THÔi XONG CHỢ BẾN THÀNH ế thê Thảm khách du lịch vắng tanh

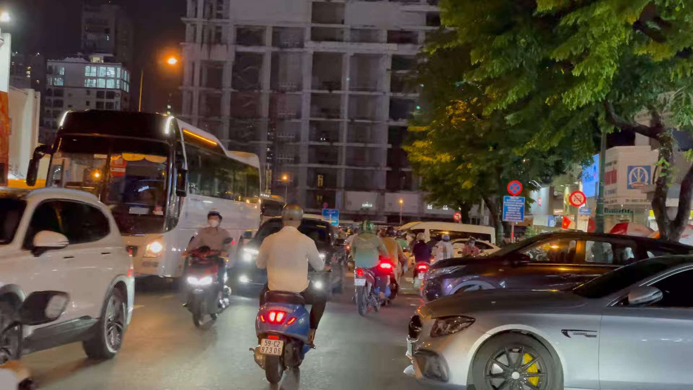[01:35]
phía trước mình đây là khu ổ ngoại tệ của chợ Vấn Thành ở trước chỗ Tây Vấn Thành thì có hai khu ổ ngoại tệ, một là tiệm Mai Tâm và tiệm Hà Văn và Hà Tâm
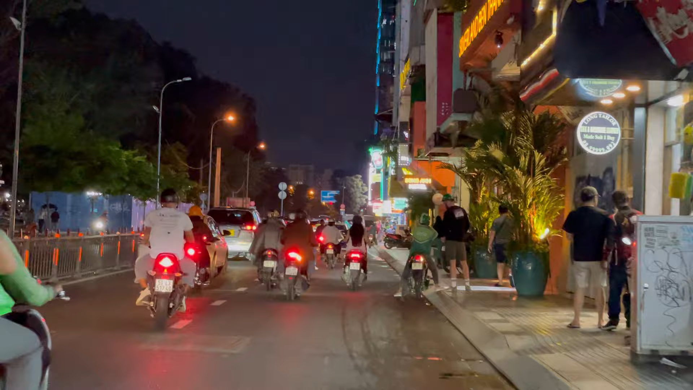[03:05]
và đây là đường Đê Lai đây là thứ 12 Đê Lai nè thứ này là mình sẽ đi về đi về hạng 6 phủ động nó các bạn đi vào toàn là sẽ tới ngạng 6 phủ động nó các bạn đây là đường xe đông luôn
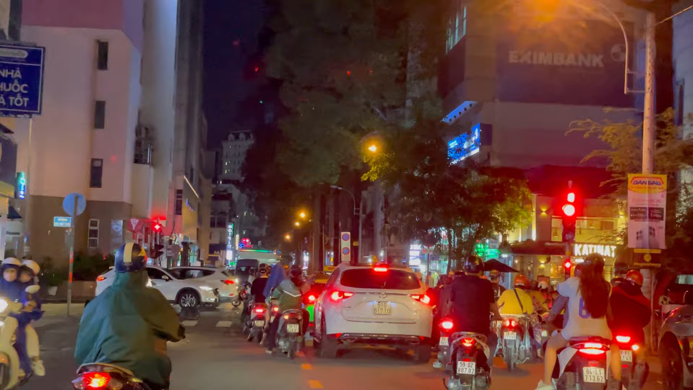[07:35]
Món Quỳnh mình sẽ rẽ phải qua đường Món Quỳnh